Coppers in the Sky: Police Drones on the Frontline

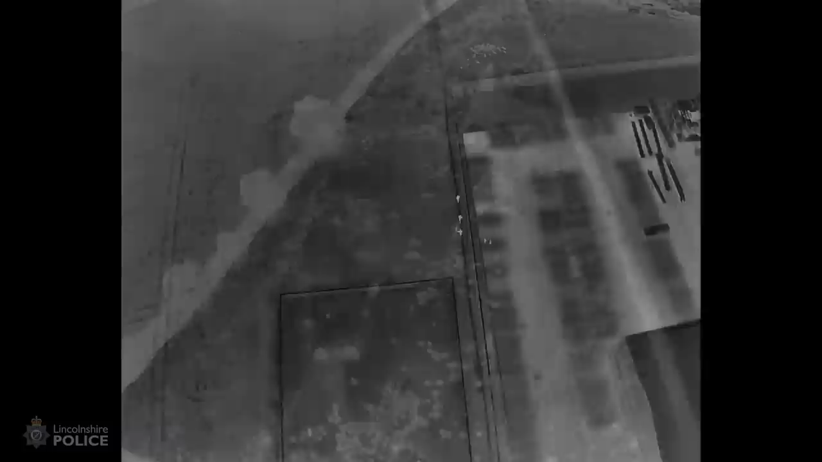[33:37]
But obviously, when you've got three people go off in three directions and one camera,
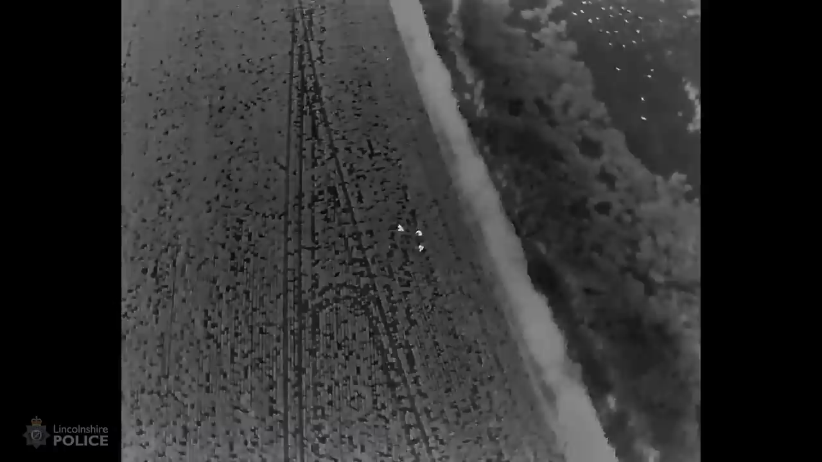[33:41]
it's very difficult to maintain and watch on all three.
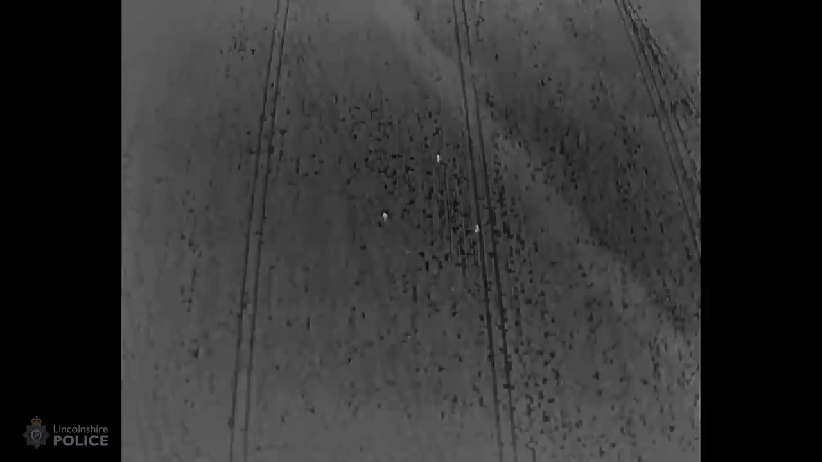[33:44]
So two, okay, the drone would have been nice, but at least two out of three.
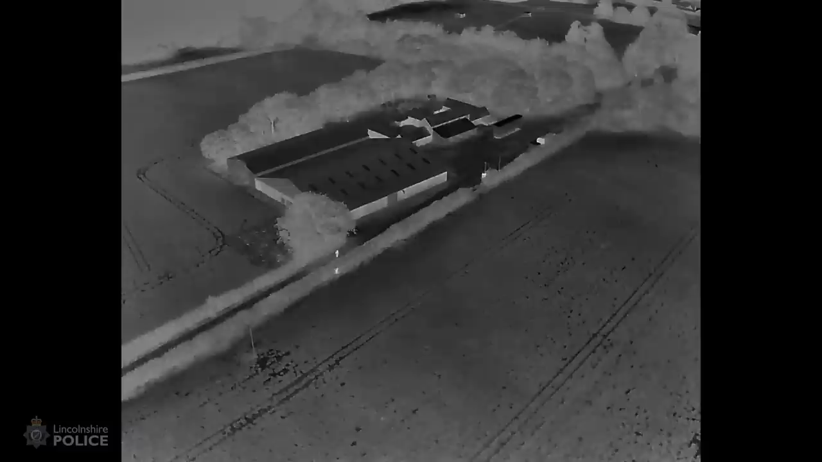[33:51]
And they went to court. Penalties were financial penalties. About £2,000 in fines in the courts for these bagulery offences. Great little job. One we couldn't have done.